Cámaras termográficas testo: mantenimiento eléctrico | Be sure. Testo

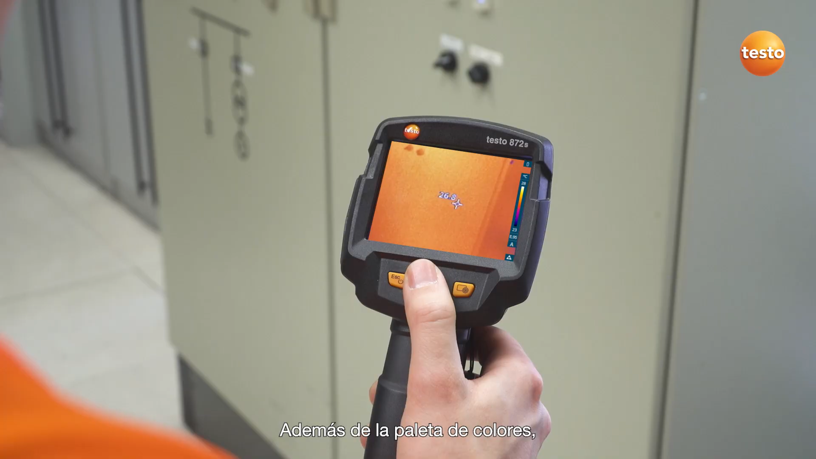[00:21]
Además de la paleta de colores, primero también tenemos que ajustar la emisividad del objeto a medir,
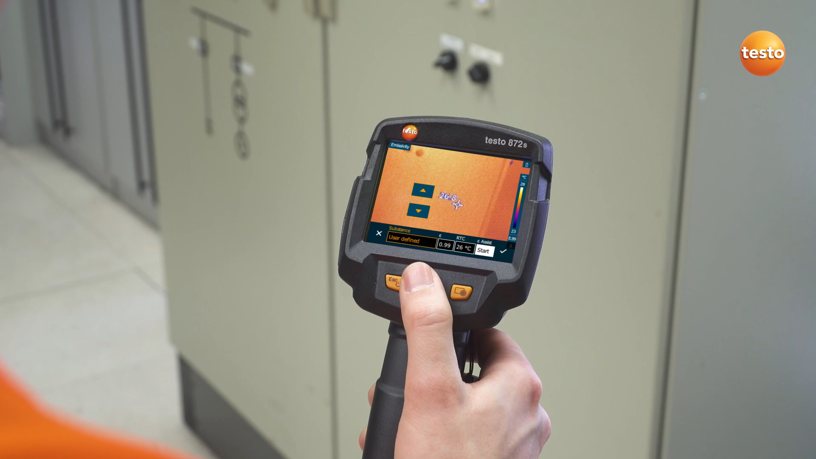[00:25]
en este caso, 0.95 es lo recomendado.
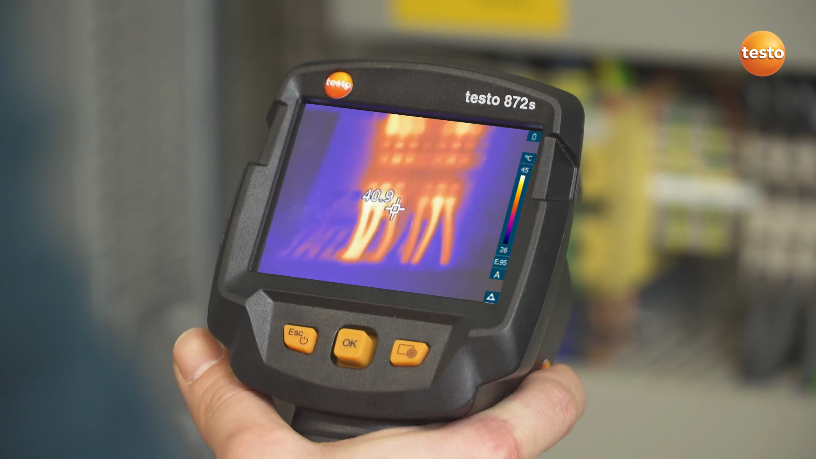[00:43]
On screen: scale top 45°C, scale bottom 26°C
A menudo son muy pequeños. En estos casos, el cursor cuadrado del IFOB Warner es de gran utilidad.
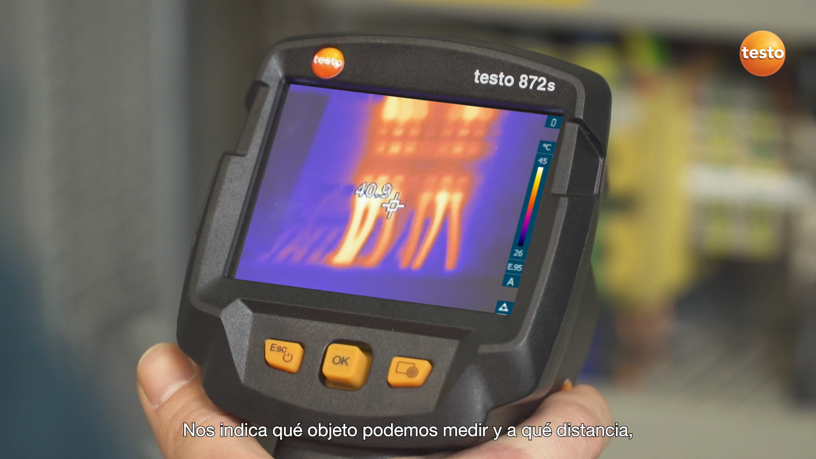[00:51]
On screen: scale top 45°C, scale bottom 26°C
Nos indica qué objeto podemos medir y a qué distancia.
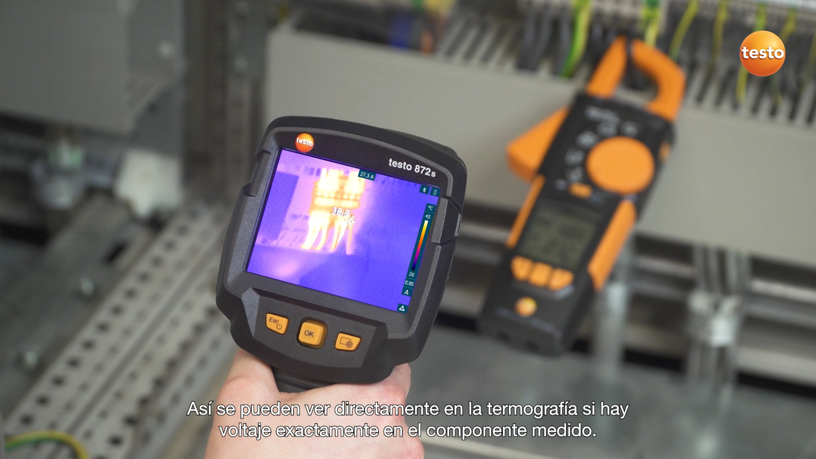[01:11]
Así, se puede ver directamente en la termografía si hay voltaje exactamente en el componente medido.
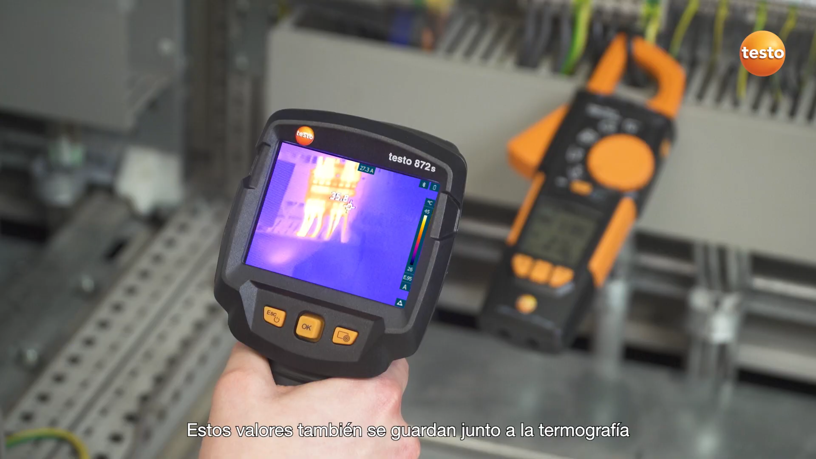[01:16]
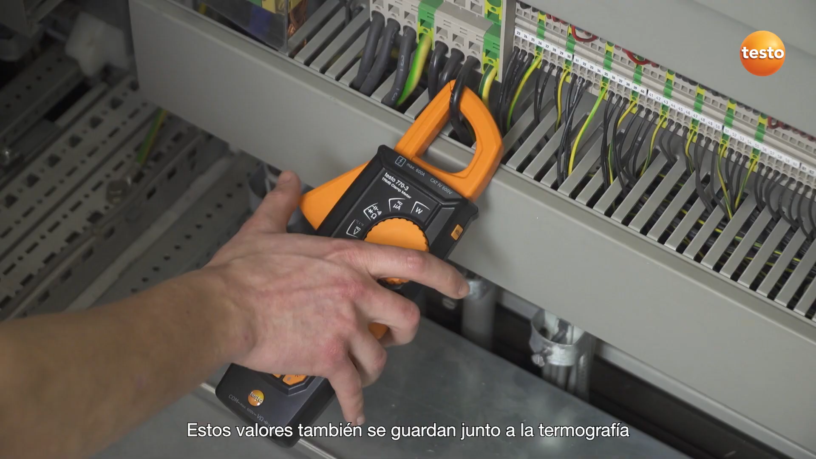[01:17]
Estos valores también se guardan junto a la termografía, y se pueden recuperar cuando se analizan las imágenes térmicas en el software del PC,
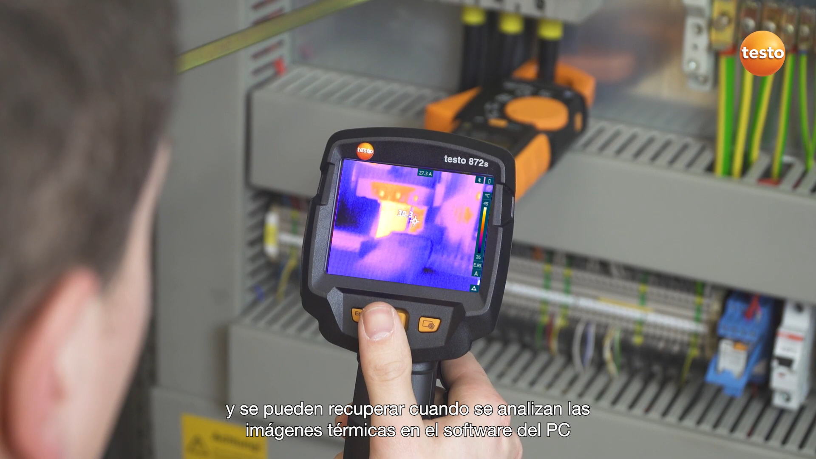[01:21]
para evaluar correctamente el componente eléctrico.
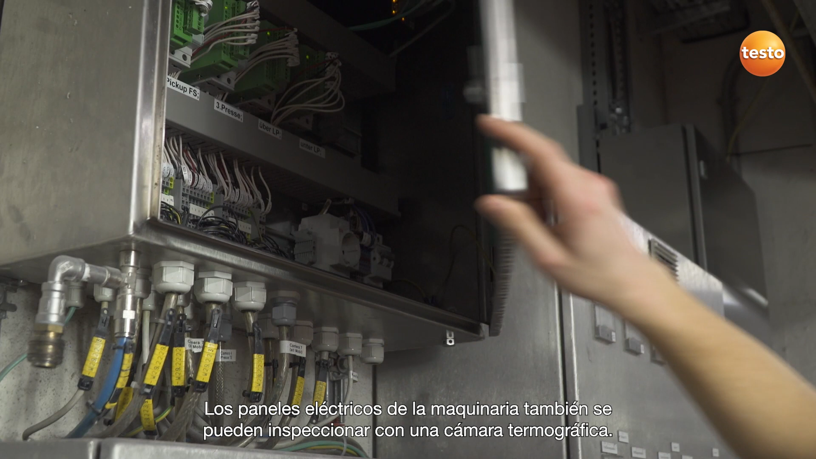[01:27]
Los paneles eléctricos de la maquinaria también se pueden inspeccionar con una cámara termográfica.
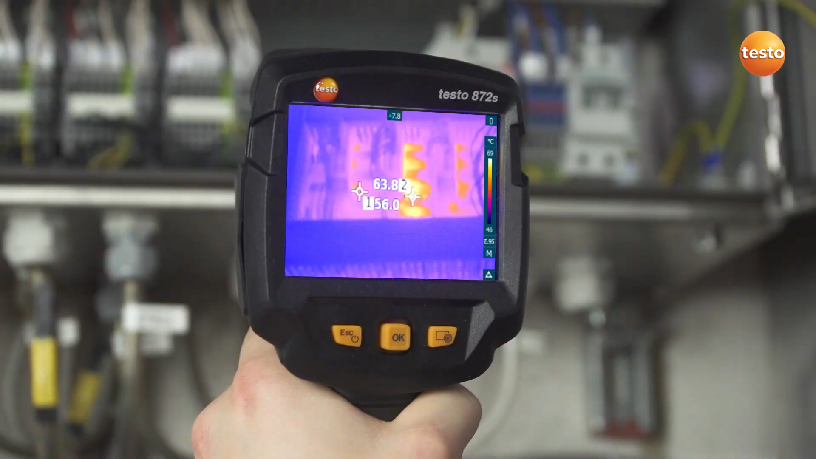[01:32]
La función Delta T es muy útil aquí, ya que permite comparar la temperatura de dos puntos distintos del objeto,
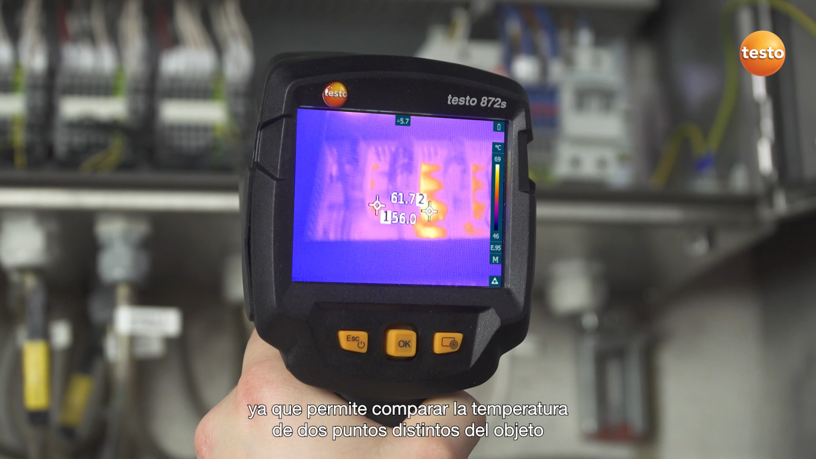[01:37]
y ver la temperatura diferencial directamente.
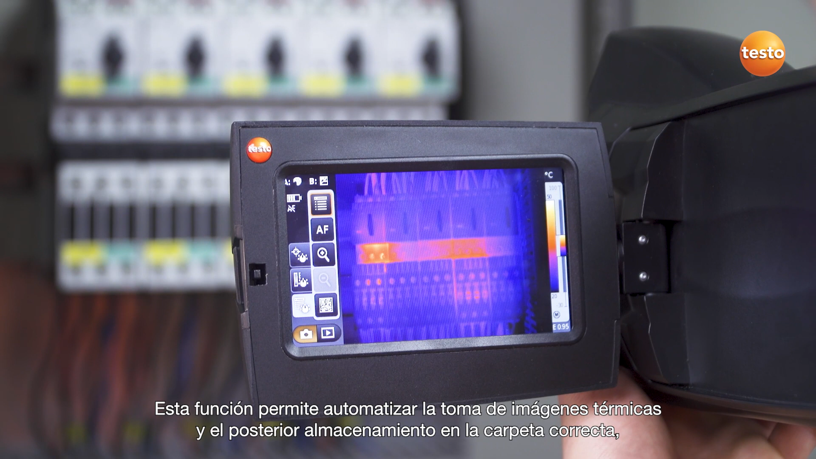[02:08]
Esta función permite automatizar la toma de imágenes térmicas y el posterior almacenamiento en la carpeta correcta, evitando confusiones.